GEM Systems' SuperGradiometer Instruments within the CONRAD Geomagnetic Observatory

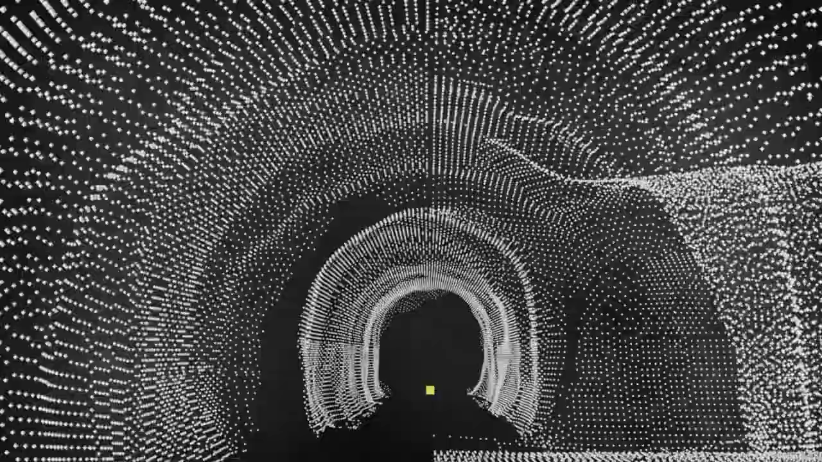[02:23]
It is the centerpiece of the geomagnetic observatory at the Trattelberg.